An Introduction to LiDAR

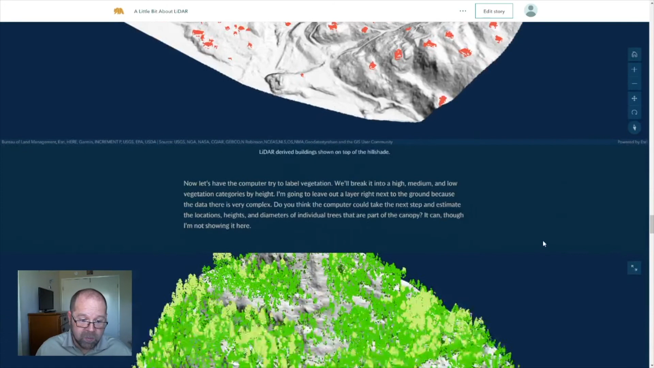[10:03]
Moving on, we can start to think about the vegetation surrounding it. Where are the trees? How tall are they? How dense are they? What I've done in this case is taken many of the remaining points and basically said, Hey, show me using darker green to lighter green from low to high elevation above the ground, how tall this is. The vast majority of this is indeed likely to be vegetation.
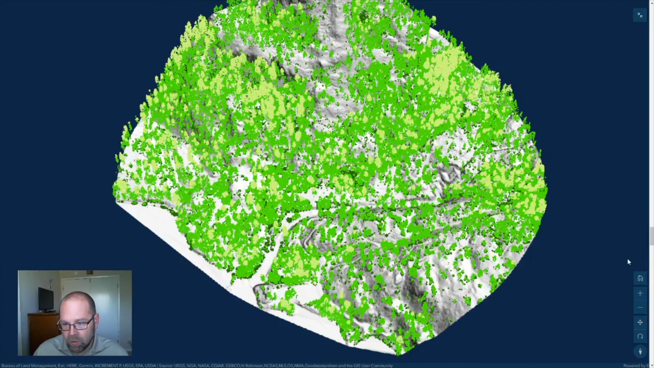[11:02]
that are really interesting and useful to us for mapping and for identifying forest characteristics that may be important for managing this forest related to their health or to fire risk. So let's start to put all of this together.
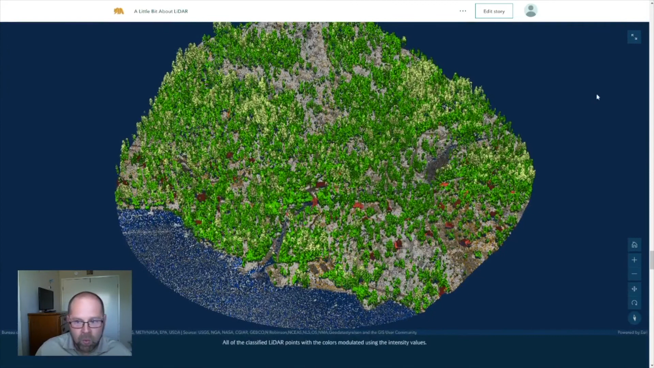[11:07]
What this scene does is it brings all of those categories back together again,
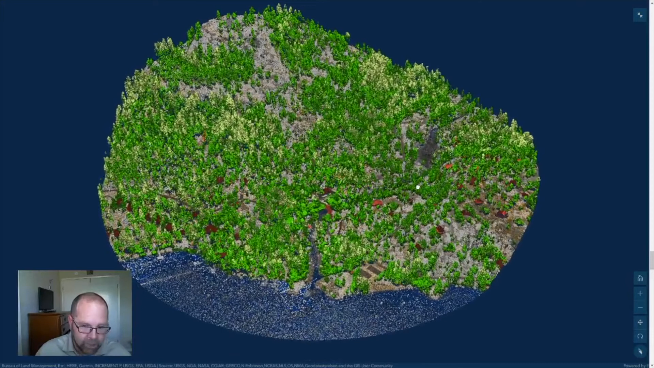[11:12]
displays them in a single scene using the intensity to
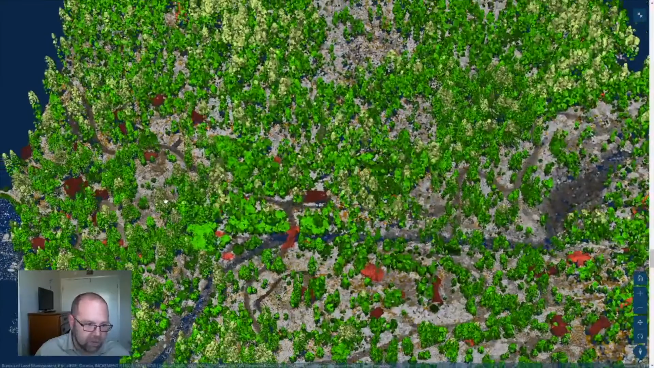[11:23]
modulate those colors just a little bit and give us a little bit more. Honestly, actually, I think a lot more visual distinctiveness that we can use to characterize the landscape and pull out features that are important to us for landscape management,